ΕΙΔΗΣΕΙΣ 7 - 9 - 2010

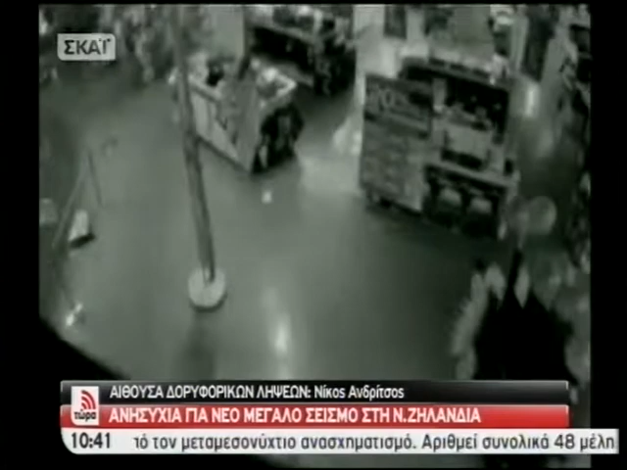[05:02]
Είναι σαν να την κουνάει ανθρώπινο χέρι την κάμερα αυτή, έτσι, και όμως βρίσκεται σε ένα κατάστημα που είναι κλειστό αυτή την ώρα. Πολύ ισχυρή δόνηση, ακριβώς πολύ ισχυρή δόνηση και μεγάλη διάρκεια του σεισμού, όπως λένε οι ειδικοί, οι οποίοι δεν είναι καθόλου καθυσυχαστικοί,